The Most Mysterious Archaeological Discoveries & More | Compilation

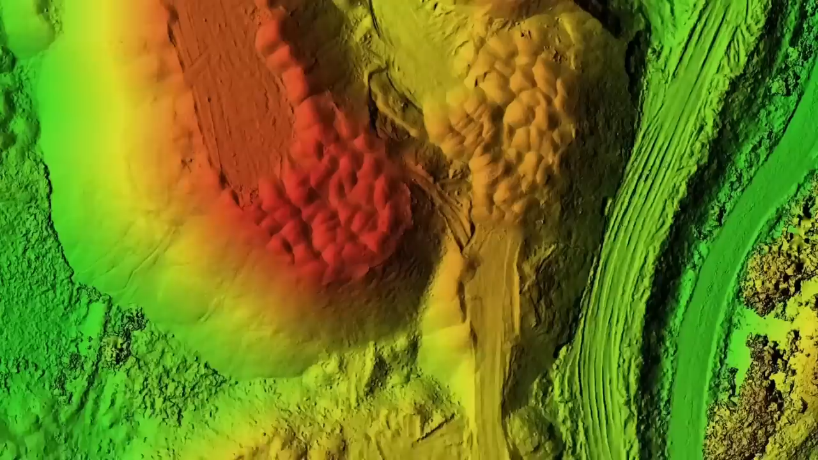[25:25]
They did this to map out the land beneath, and thanks to these special lasers, scientists discovered 11 previously unknown settlements deep in the Amazon jungle.